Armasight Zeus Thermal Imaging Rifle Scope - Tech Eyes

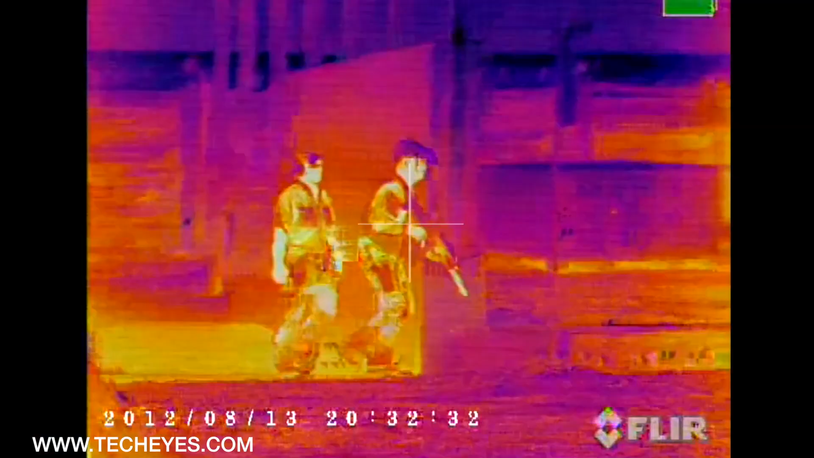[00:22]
Unlike typical image intensification night vision that amplifies light,
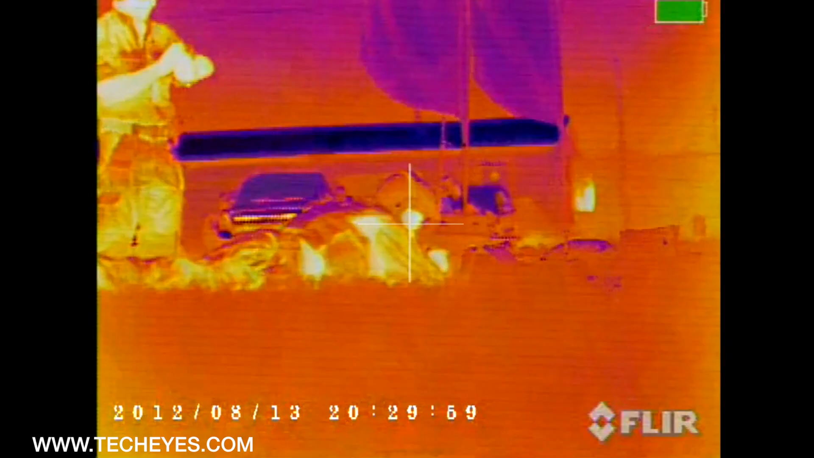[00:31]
thermal imaging works by measuring and displaying infrared energy.
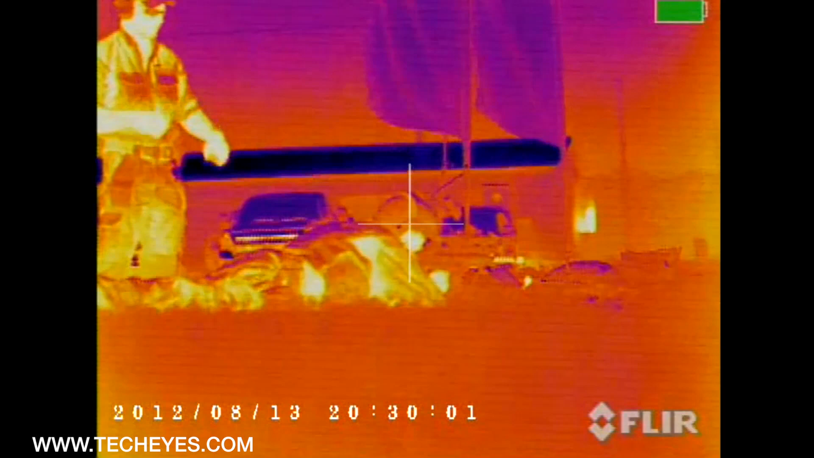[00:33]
The hotter the object, the more infrared energy it emits. So, the body heat of a human or animal makes it jump out from the cool background.
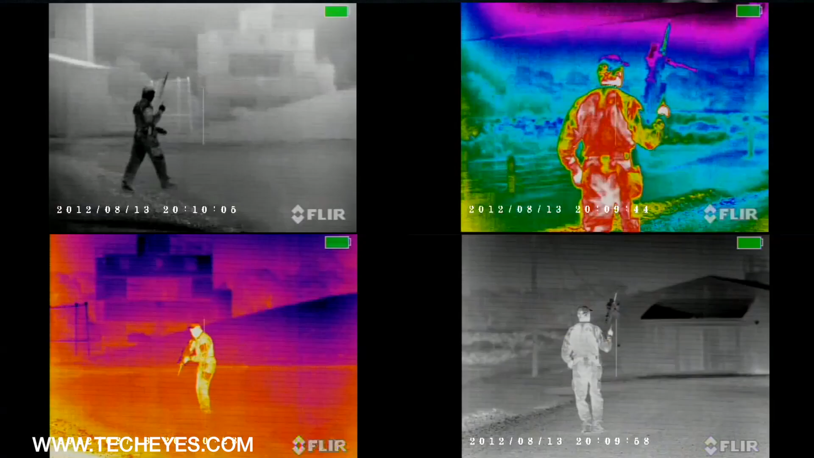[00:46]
This year, Armisight is launching over 40 thermal imaging systems.
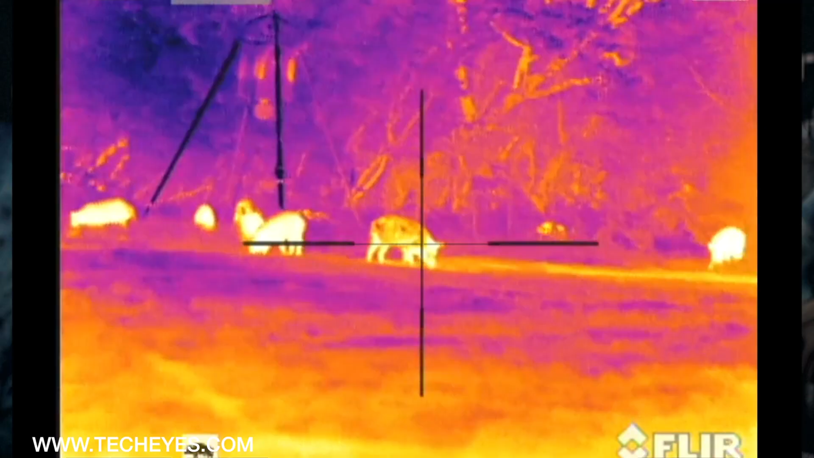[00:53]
Among them, Armisight offers an array of advanced thermal imaging weapon sights in their Zeus line. There are a few major components that make up a thermal sight.
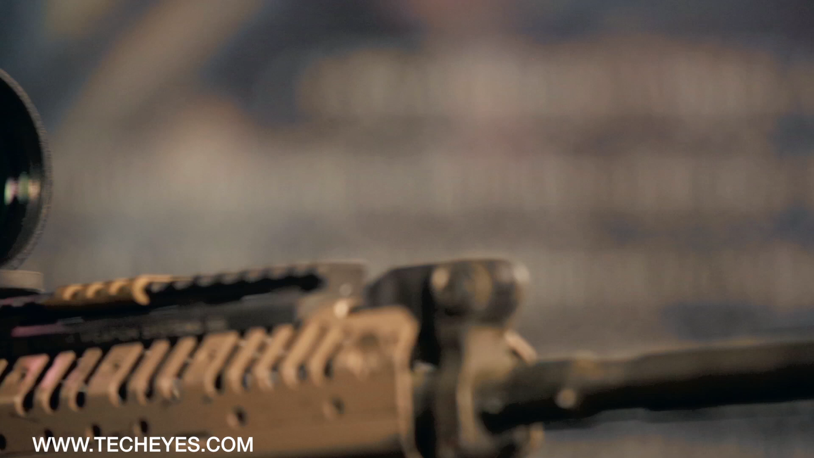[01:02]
They are core technology camera, front lens system, output display, and housing construction. The Armisight Zeus is based on the absolute latest
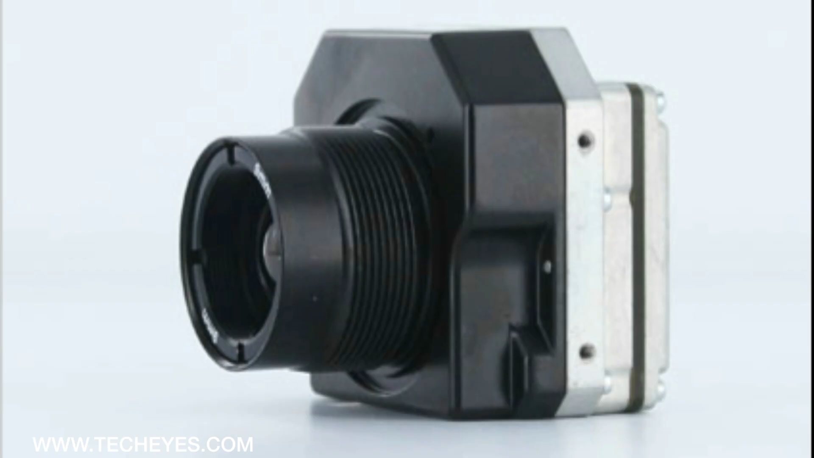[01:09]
FLIR Tau-2 uncooled micro bolometer camera.
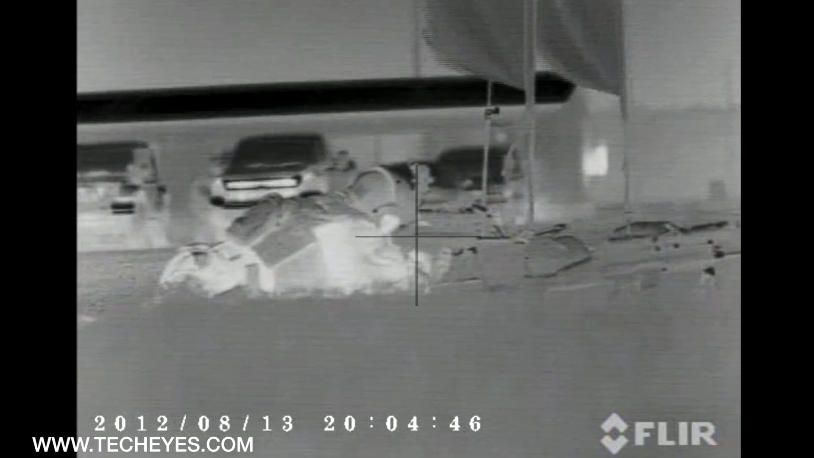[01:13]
There are three FLIR sensor arrays to choose from. 160 by 120 with a pixel size of 25 microns.
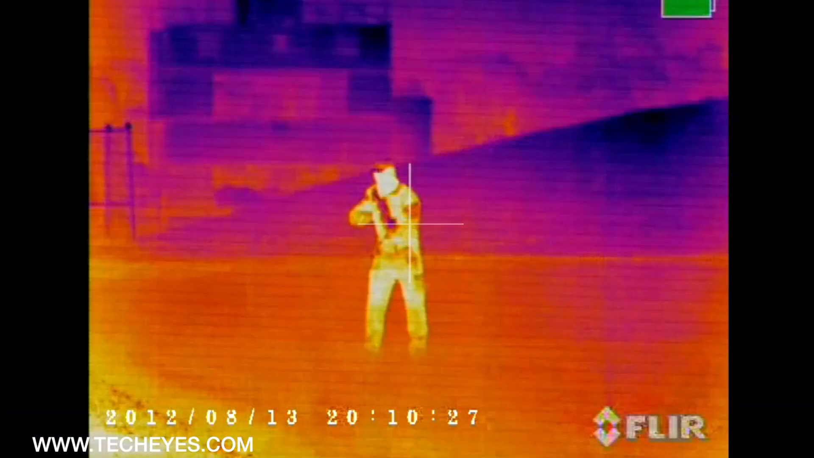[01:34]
FLIR Core technology offers amazing thermal sensitivity and image quality.
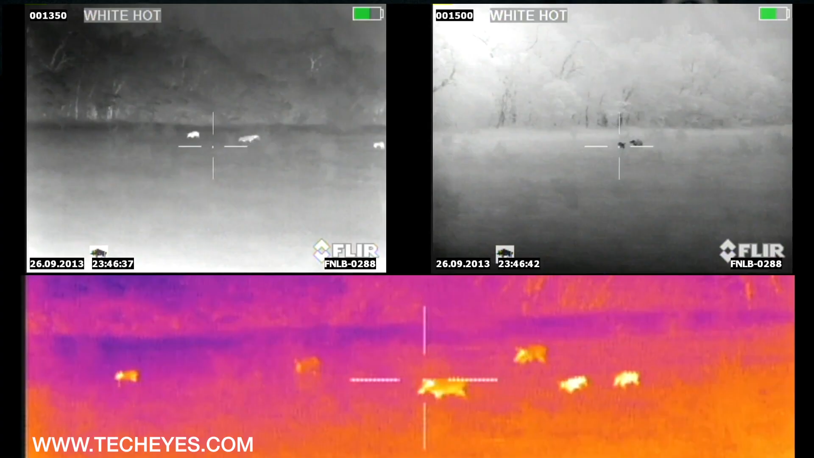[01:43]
Germanium is a rare earth material that transmits infrared energy.
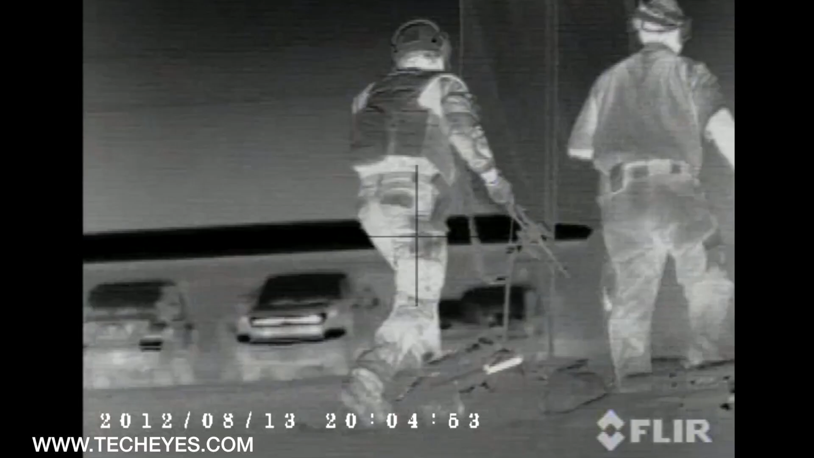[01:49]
As germanium lenses get larger, they might become the most expensive part of thermal imaging systems.
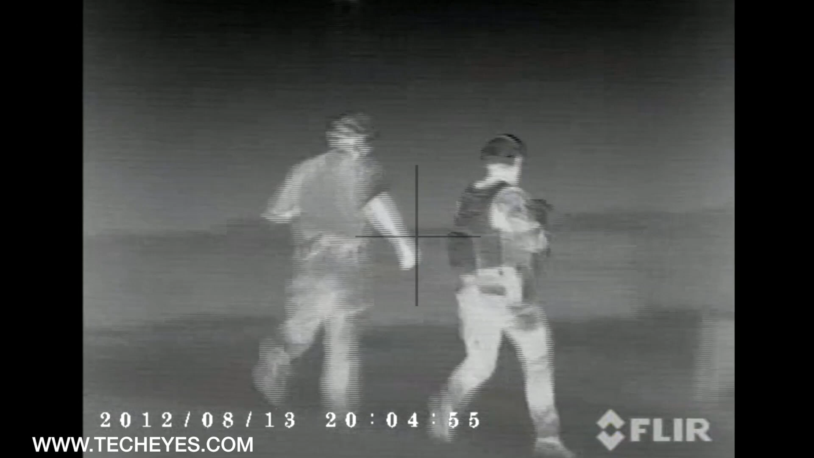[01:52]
Armisight does not cut corners here and offers a 42mm lens in place of the industry standard 35mm.
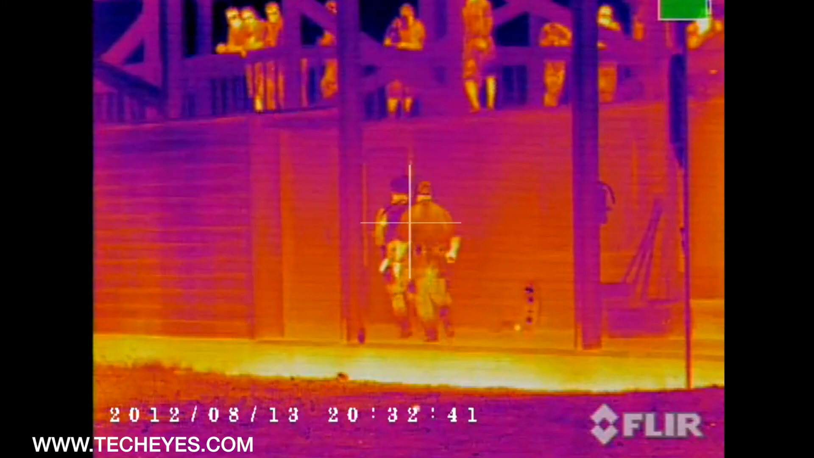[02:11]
Armisight Zeus models are equipped with a color organic light emitting diode screen,
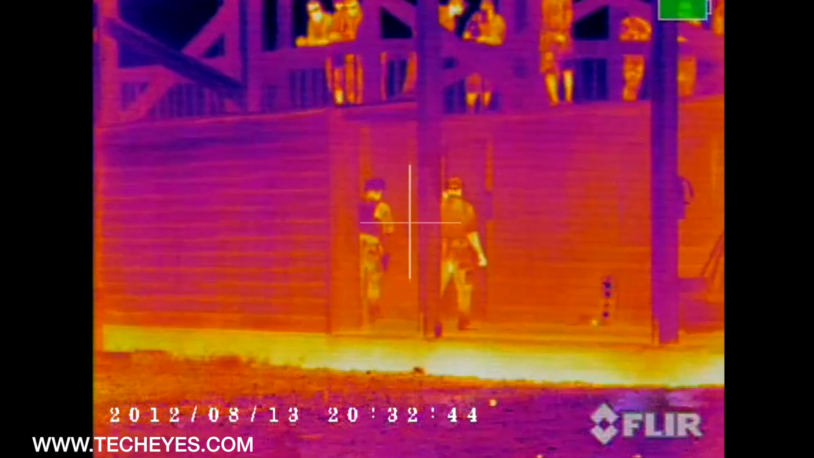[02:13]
OLEDs, with resolution of 800 by 600 pixels.
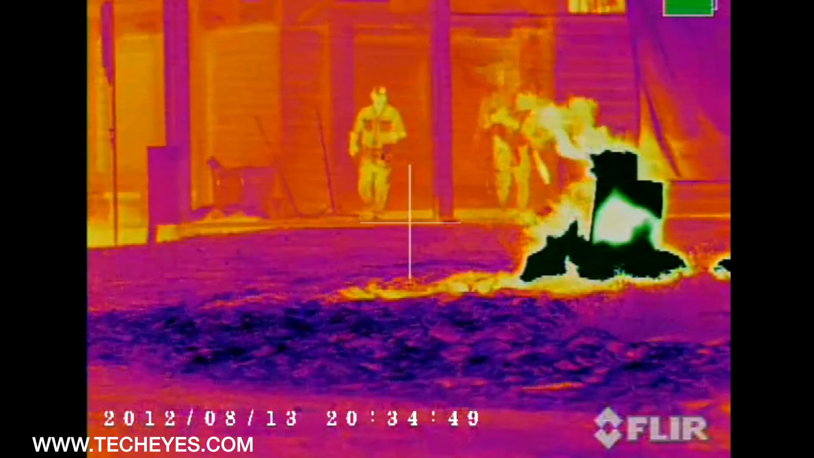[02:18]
Next there is the body that's housing all of the components that I mentioned before. Zeus housing is machined out of aircraft quality aluminum.
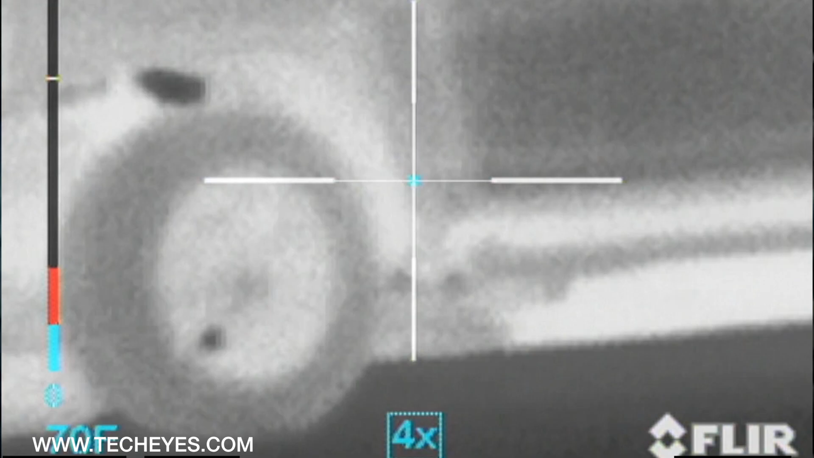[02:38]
There is also an end user selectable reticle patterns, polarity and colorization modes.
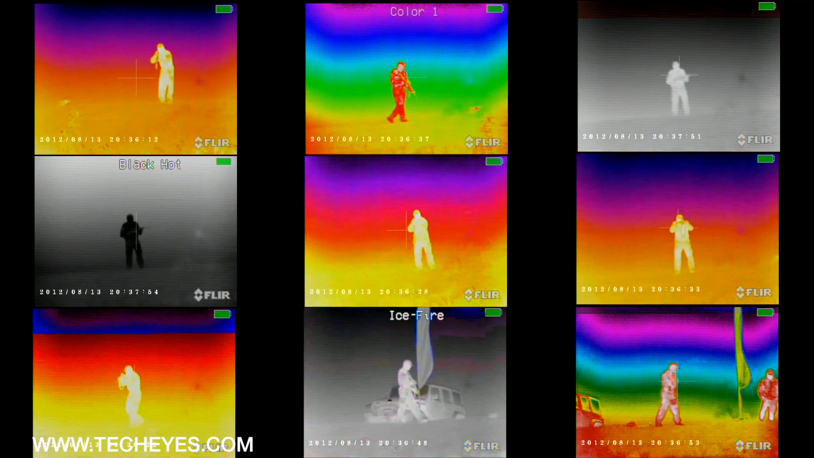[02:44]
By using the drop down menu, users can even select the Armisight proprietary tactical or
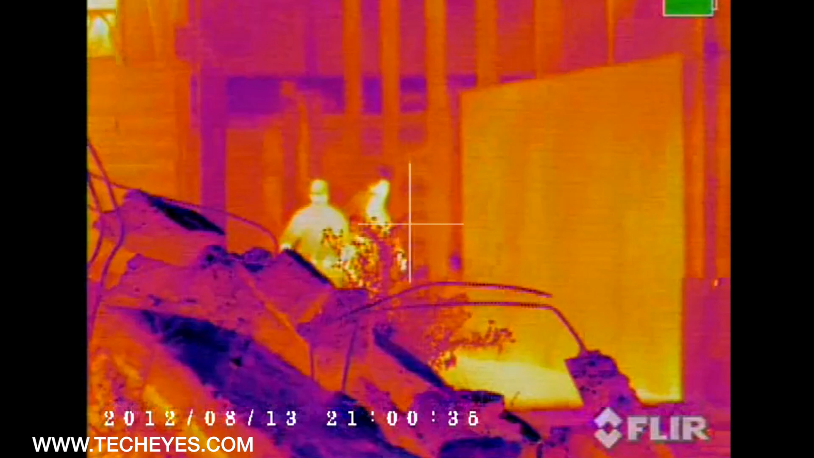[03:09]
The Armisight Zeus provides an amazing image quality in total darkness, dust, fog, smoke and even through heavy foliage.